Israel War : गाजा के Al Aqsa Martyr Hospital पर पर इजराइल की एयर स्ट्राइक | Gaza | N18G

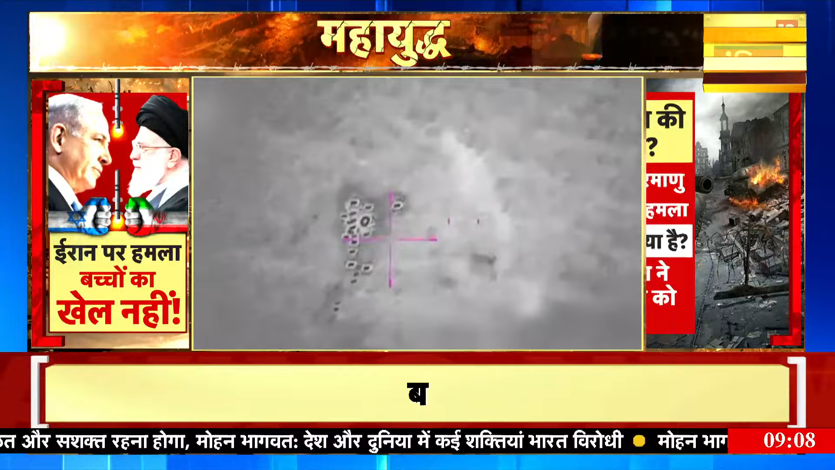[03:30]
گھز گیا تھا اسرائیل کی بھائیو سینہ نے سمدری شیطر میں لیبنان سے دیش کی سیما کی اور آ رہے ایک سندگ دہوائی ٹارگٹ کو تباہ کر دیا ہے اور اس کی تصویر بھی آپ کے ٹی وی سکین پر اس وقت ہم آپ کو دکھا رہے ہیں